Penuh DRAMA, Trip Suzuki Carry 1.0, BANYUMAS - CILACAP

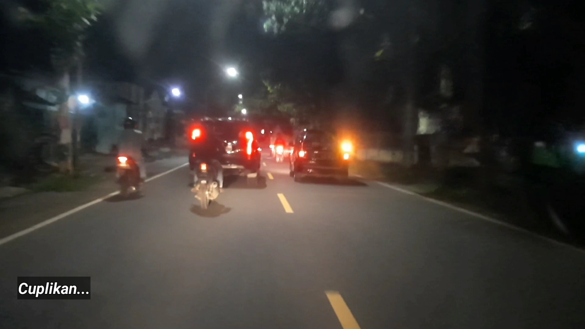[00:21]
Kita santai aja, pastikan depan itu kosong. Ini yang Pajero tuh ben, Pajero kalem teman-teman.
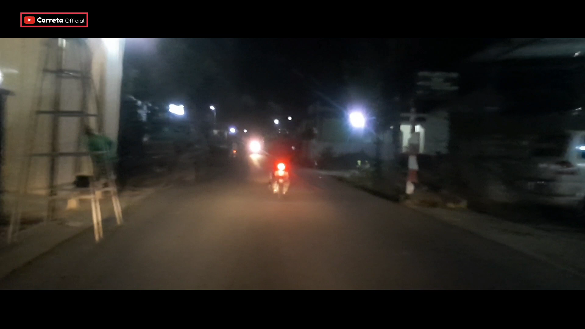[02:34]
Lampunya mode jauh terus, gak mikir kalau yang papasan itu silo ya kawan-kawan ya. Mungkin sobat di sini juga sering mengalami kalau di jalan ya, ketemu sama satu motor ini, wah kadang bikin silau, bikin panas ya teman-teman, bikin marah gitu ya, bikin emosi gitu ya. Apa lagi ini orang cepat lampu jauh.
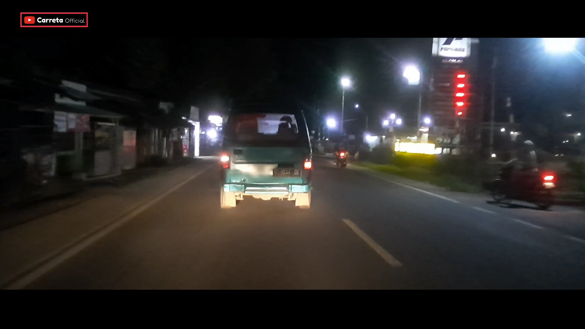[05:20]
Bisa dilihat nih tadi di SPBU.
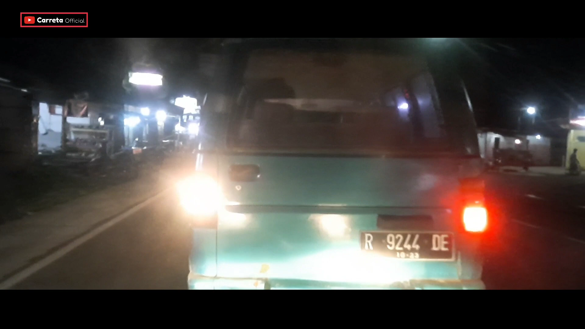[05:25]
Ini mobil titiknya mati ya, Pak.
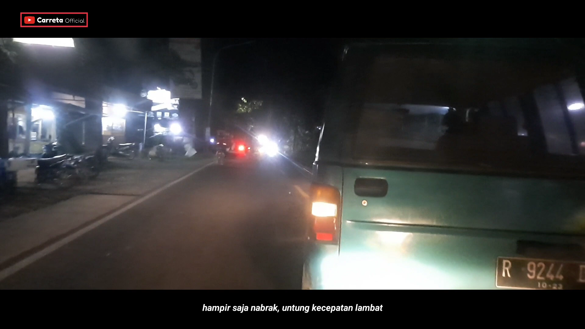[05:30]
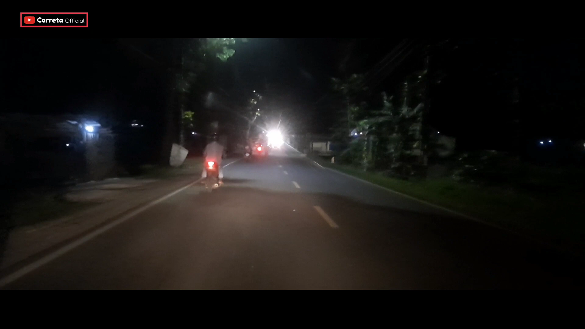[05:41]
Tadi mobil mungkin gak nyadar ya, ratingnya mati ya, rating kanannya. Tapi setelah kita kasih klakson tadi meeting, saya pikir mau lurus, jadi ternyata ngerem kan, masuk ke SPBU gitu, rating kanannya gak nyala. Nah ini kalau mau nyalip ya, ini rombongan pastikan dulu,
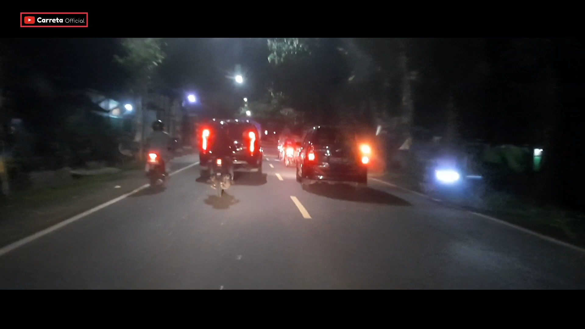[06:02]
jangan langsung ikut ya teman-teman ya, kita santai aja, pastikan depan itu kosong. Ini yang Pajero tuh, ben Pajero kalem teman-teman.
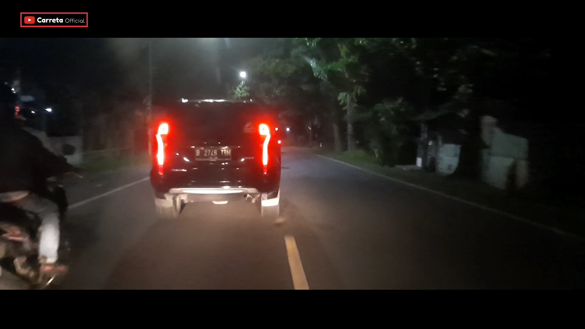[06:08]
Ya, jarang-jarang ya kita bisa lihat Pajero sekalem ini gitu.
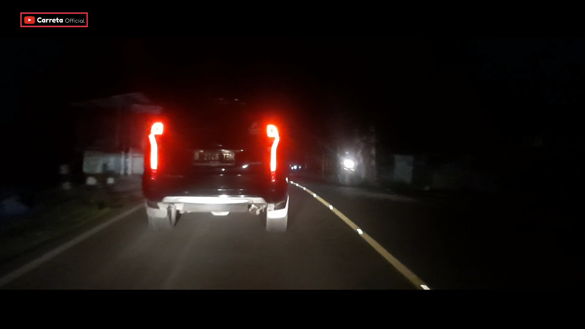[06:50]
Bisa dilihat ya di kamera ya, nggak terlalu kencang ya. Depannya itu kosong gitu. Ada nyalip isin. Ada nyalip isin. Ini teman-teman.
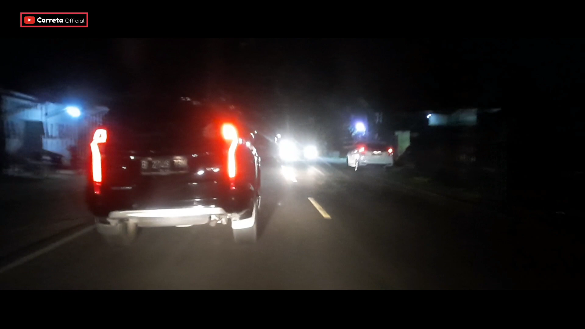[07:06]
Suzuki Carry nyalip Pajero. Ini dari tadi kita di dim terus sama di sekolah ini ya.
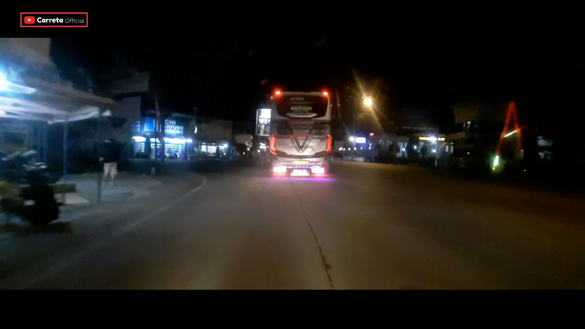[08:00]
bis itu memang betul ya. Kita baru saja melewati lampu merah pertigaan Aji Barang. Yap. Nah, di kawasan ini cukup ramai ya teman-teman ya. Memasuki kawasan
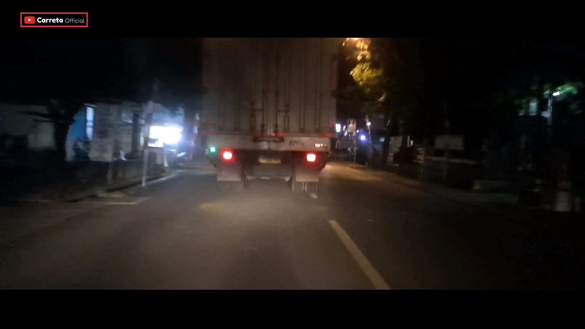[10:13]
Kita mau nyalip drop gede ini ya, agak lambat juga soalnya.
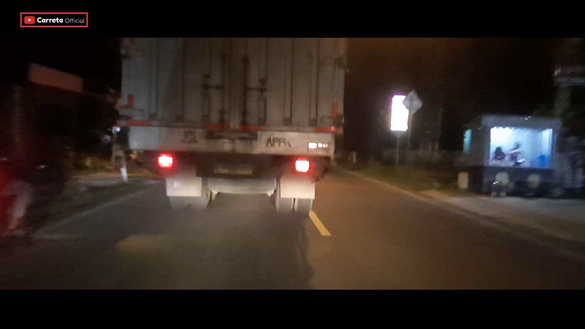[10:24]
Lambat banget nih, kita jalan 40 km per jam, ini mobil kita kasih jalan aja. Sadar diri lah kita. CC kita kecil guys, cuma 970 CC. Gak kuat untuk ngejar gitu ya. Khawatirnya nih truknya juga panjang gitu, kalau kita maksa nyalip gak kuat di tengah-tengah malah resiko ya. Kita bawa anak istri dan pastinya kita juga khawatir membahayakan orang lain.
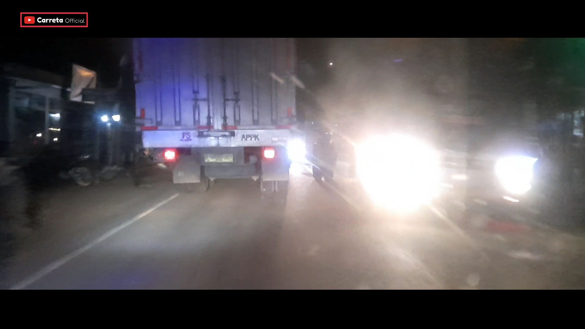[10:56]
Mobil depan pasang hazard, kemungkinan ada sesuatu di depan gitu ya. Kalau ada mobil pasang hazard jangan disalip ya teman-teman ya. Itu berarti menandakan di depan itu ada
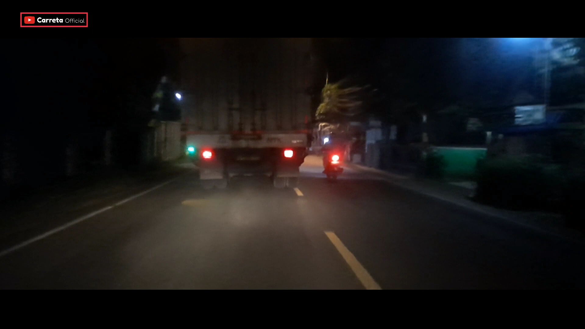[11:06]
bahaya atau mungkin mobil dalam keadaan masih pada darurat gitu ya. Oke, kanan kosong ya. Kanan kosong, kita cari bis. Kasih seri ini ya, karena di depan ada kendaraan. Kita papasan dengan bis-bis yang kelap-kelip lampunya bagus-bagus banget. Ini ada truk-truk gede juga nih. Kontainer mantap.
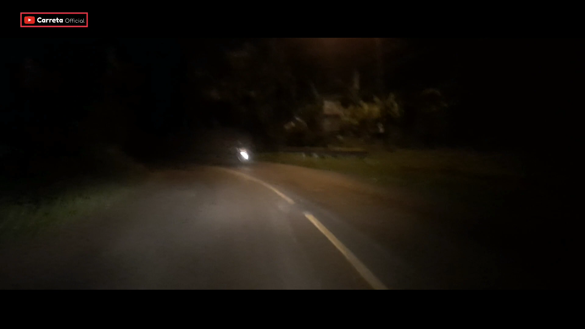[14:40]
Cukup lengang, jadi tadi kita udah menembus keramaian. Alhamdulillah ya lengang kita mah. Aduh, kita gak fokus ini, jalannya lubangnya banyak banget teman-teman. Duluan, silakan. Sorry, kita banyak lubang. Oke, kita menepi dulu sebentar ya. Kita kasih kesempatan kendaraan. kendaraan yang di belakang itu kayaknya mau nyalip. Ini kosong benar ya.
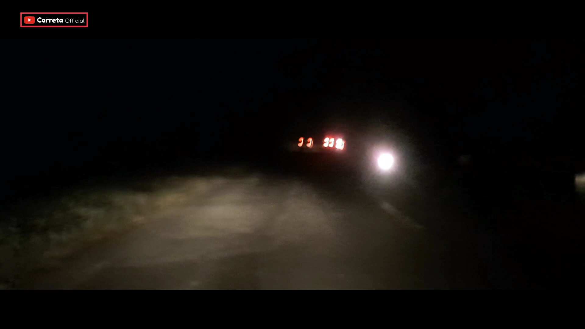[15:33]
Di sini hampir nggak ada penerangan teman-teman, jadi kadang itu kita hanya mengandalkan sorot lampu kendaraan lain gitu ya, ditambah banyak sekali lubang di sini, jalannya sering rusak entah kenapa ya, gitu. Mungkin karena kontur tanahnya ya, pernah longsor juga sih. Tanahnya itu bisa dibilang labil.
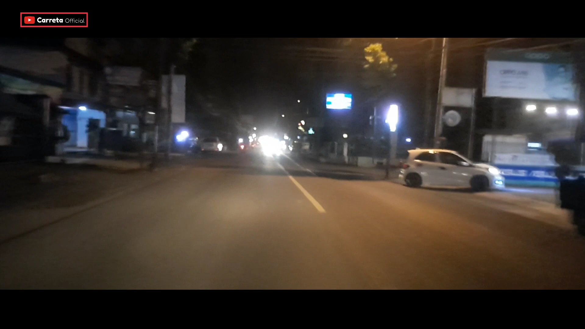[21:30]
Padahal cuacanya mendukung ini. Gak terlalu, gak hujan gitu ya. Tetap gerimis, cerah. Atau mungkin udah berhabis nih uang jajannya. Jadi teman-teman, biasanya malam minggu di sini tuh ini ya,
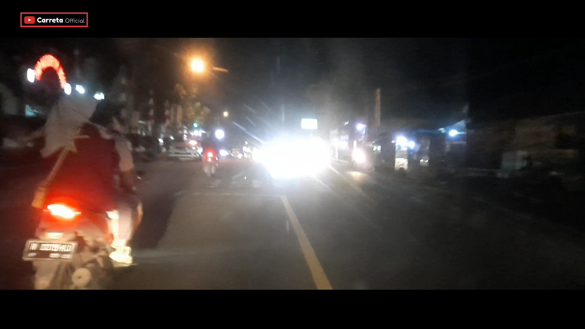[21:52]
rame gitu ya. Lebih ramai dari Aji Barang tadi.
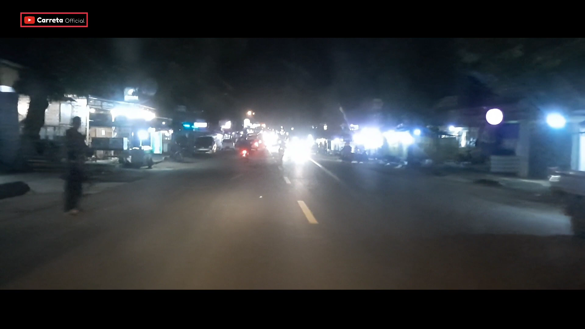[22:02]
Cuma entah kenapa malam minggu ini kok kayak kelihatan agak sepi gitu ya. Ya kalau di kamera sih mungkin kelihatan ramai mobil ya. Oh.
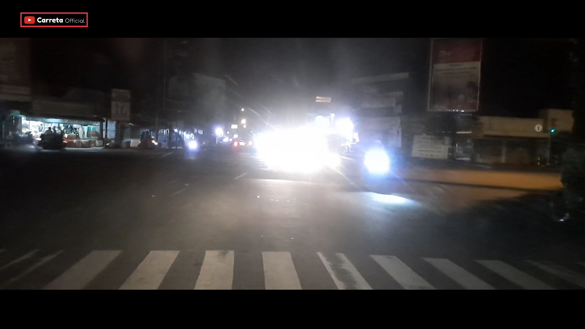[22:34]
Dari lampu merahnya. Berhenti dulu teman-teman. Kita berada di lampu merah Wangon ini. Kita ambil lurus ke arah Cilacap ya. Kalau yang kanan itu ke arah Lumbir, ke kiri ke Jatilawang, balik ke Kota Purwokerto. Itu teman-teman.